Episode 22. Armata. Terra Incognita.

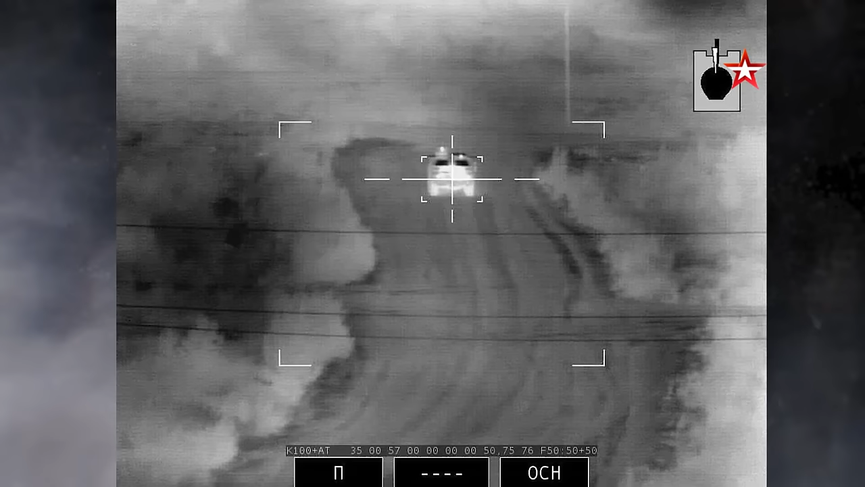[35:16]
But there's more. The automatic aiming is just a small